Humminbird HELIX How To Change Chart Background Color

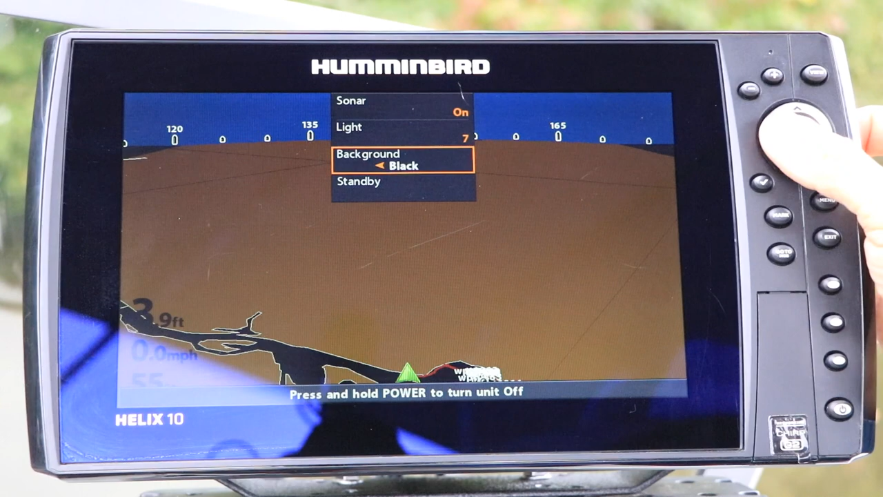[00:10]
Background controls the background color of your chart and bird's eye views,
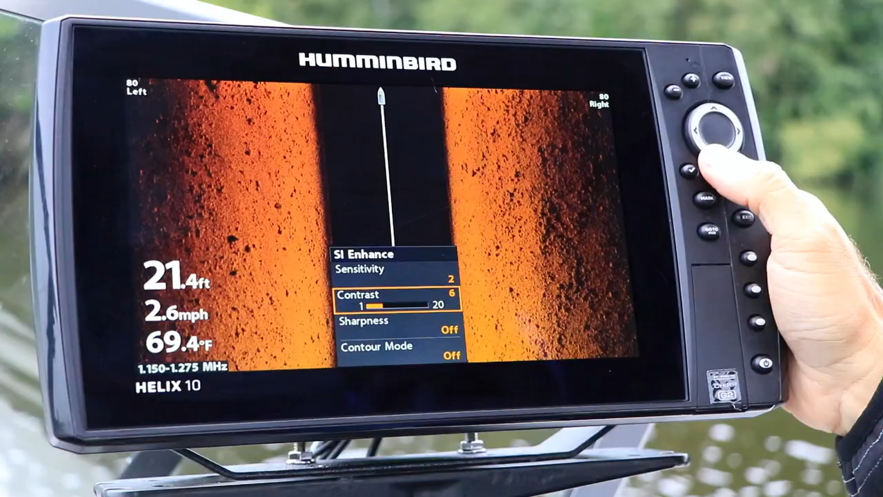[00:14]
On screen: depth 21.4 ft, water 69.4°F, speed 2.6 mph
but will not impact any of your sonar or imaging color palettes.
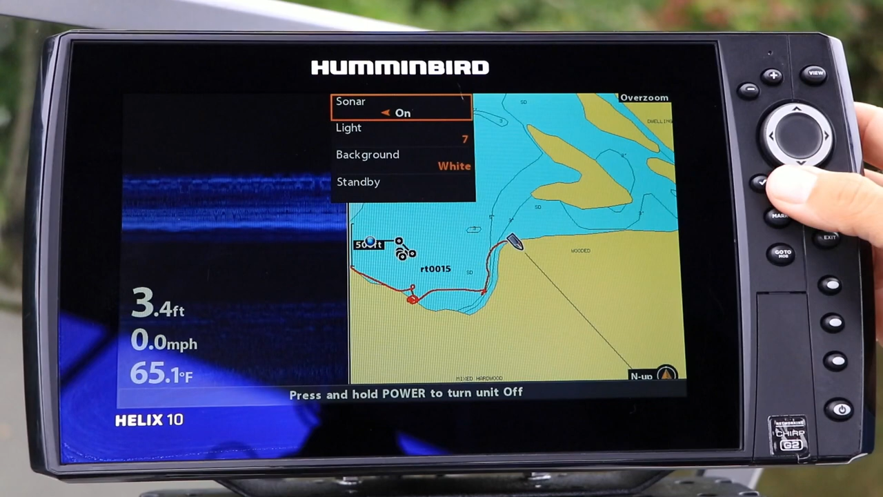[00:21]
On screen: depth 3.4 ft, water 65.1°F, speed 0.0 mph
From the Power Key submenu, select Background using the up and down arrow keys and choose your background color using the left and right arrow keys.